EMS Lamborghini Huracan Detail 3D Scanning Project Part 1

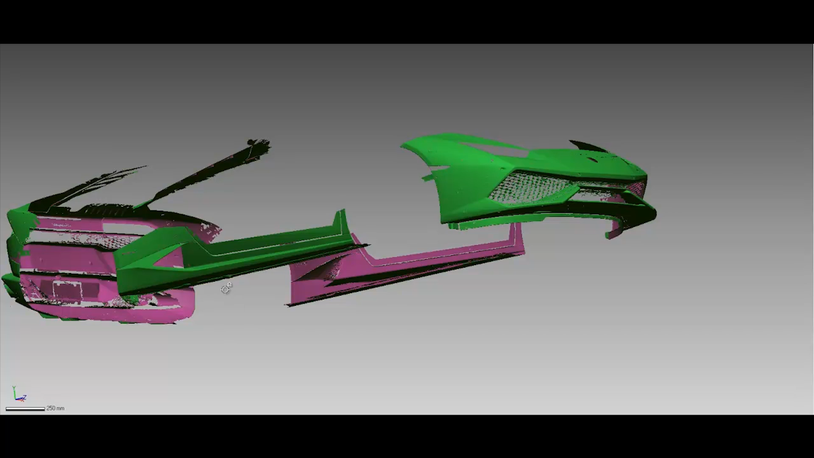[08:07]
So, here is just the MetraScan data already aligned up to the Surphazer data. Okay.
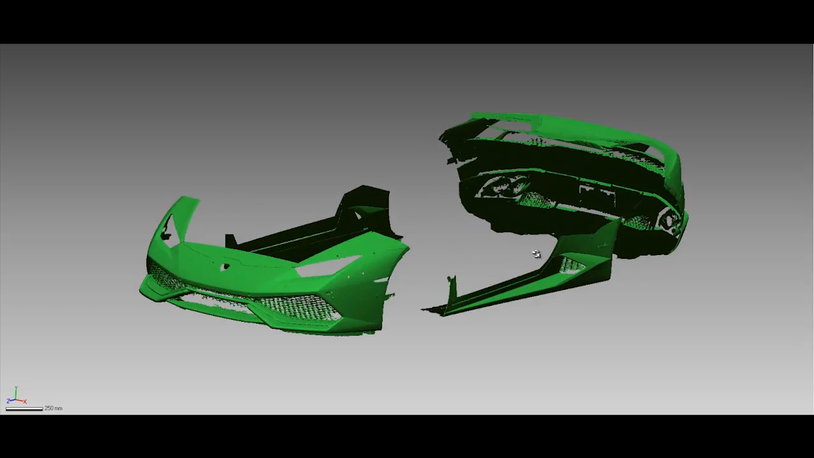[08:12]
And as you saw in the video, we were able to get up underneath the vehicle quite nicely.
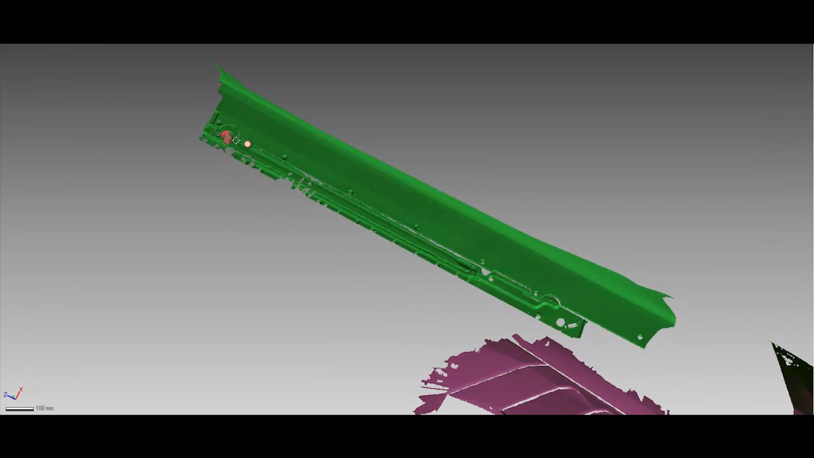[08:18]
And what's key to us under here is these mount points. So, as we're going to be designing aftermarket
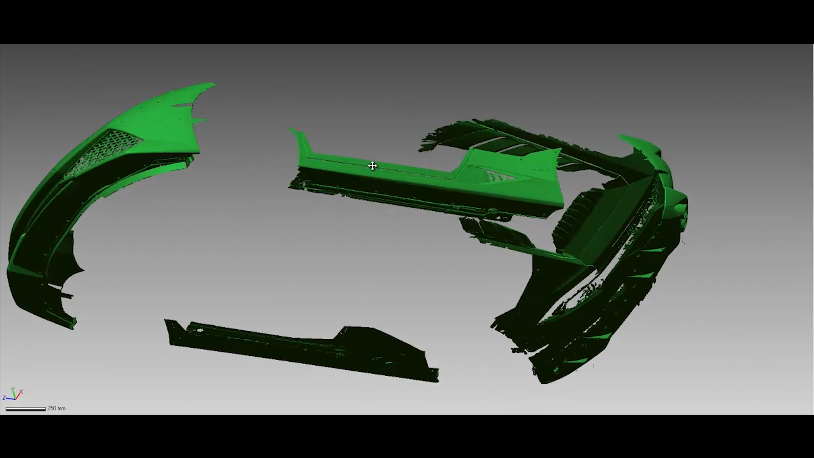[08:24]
accessories that are either going to bolt up onto the car or if we're replacing anything, some of these key mount points are very critical.
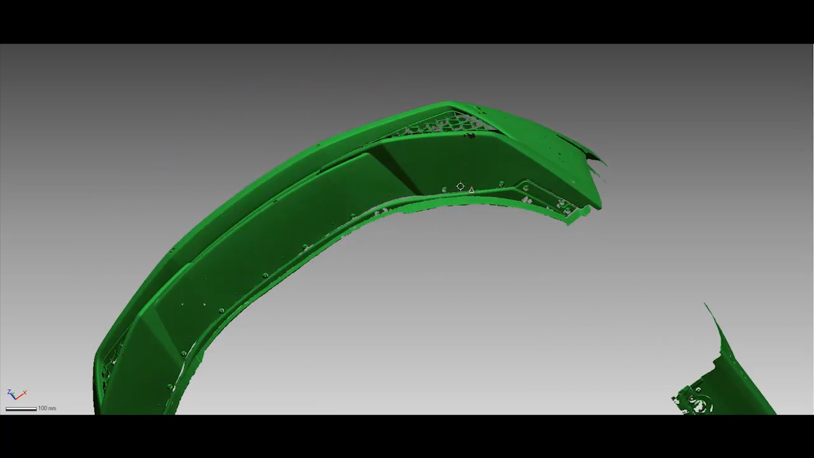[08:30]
So, you can see the MetraScan did a great job getting all this data.
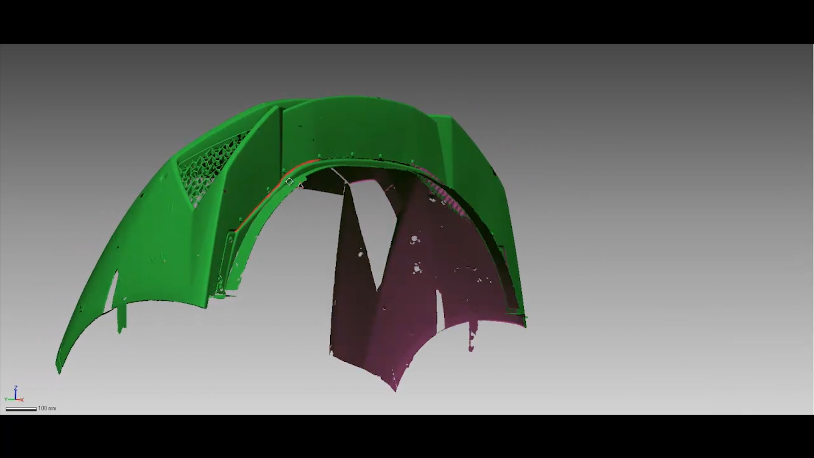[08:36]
Now, you can see here where we put some targets and tape and it's certainly going to pick that up, but that's okay.
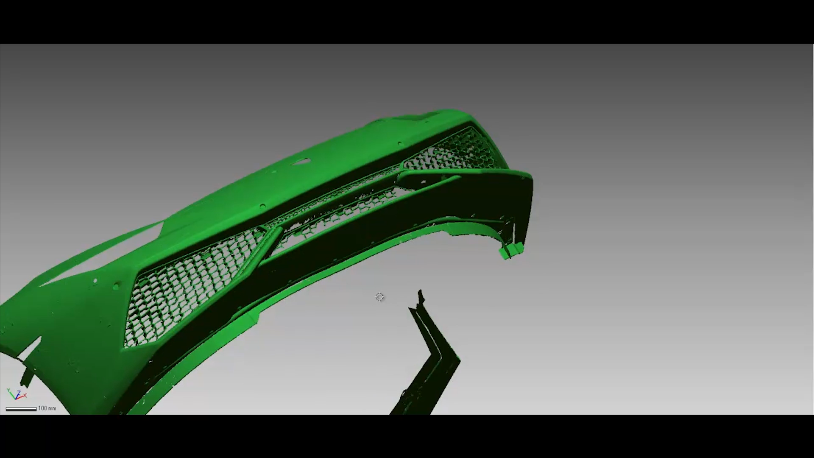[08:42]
We can always smooth that out or we can go back to the Surphazer data, which doesn't have it and use that data if we need to.
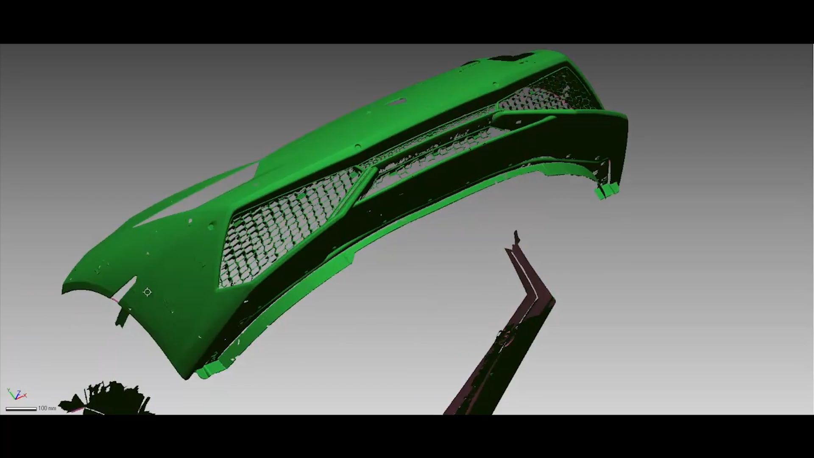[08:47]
But again, you can see the high quality of the MetraScan
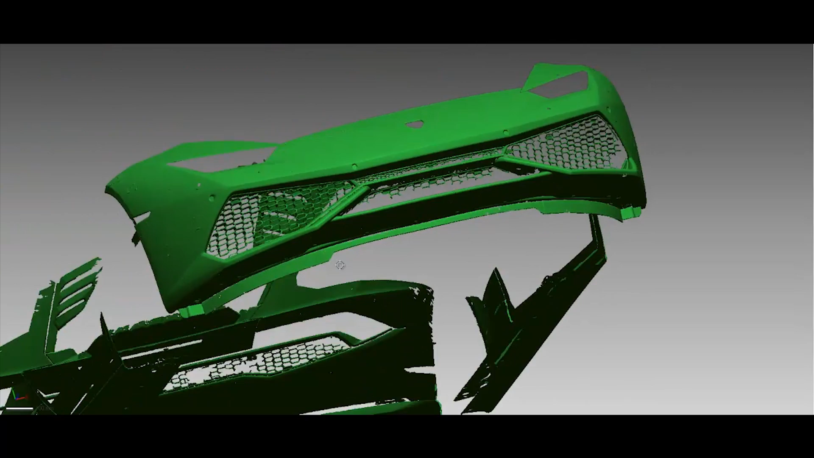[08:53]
data on getting those lower areas of the vehicle. Let's go around to the back.
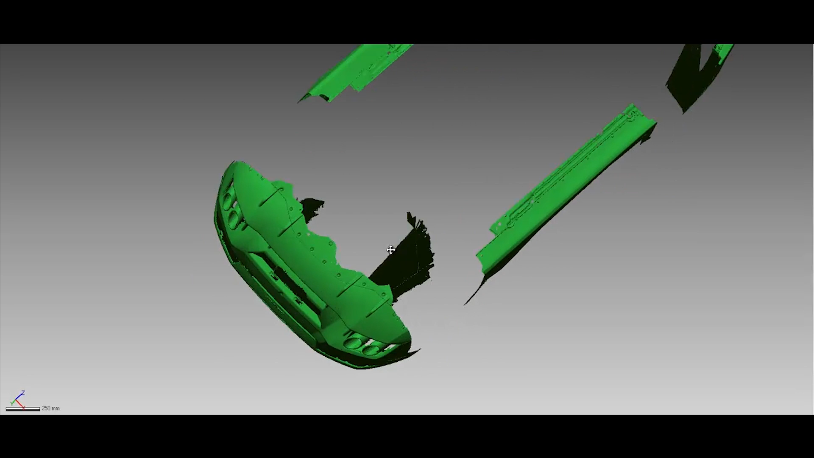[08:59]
You can see it even picked up the exhaust tips quite well as well. So, now we've got some really high quality,
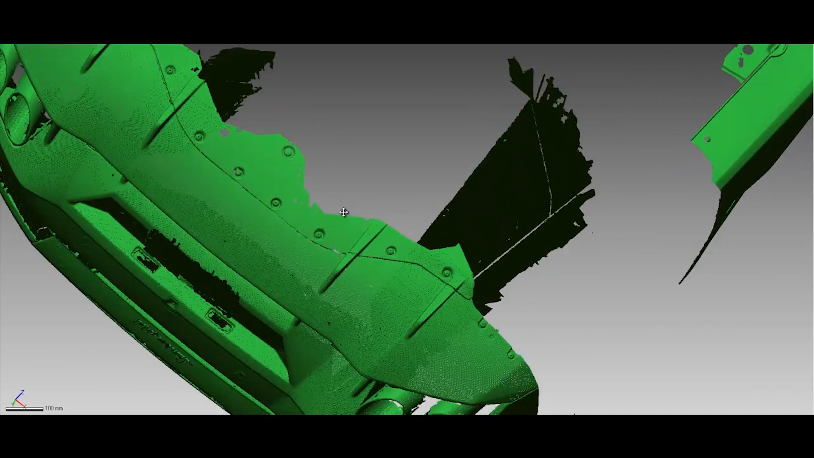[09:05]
clean data underneath the vehicle with all of those key mount points that we can use in our design.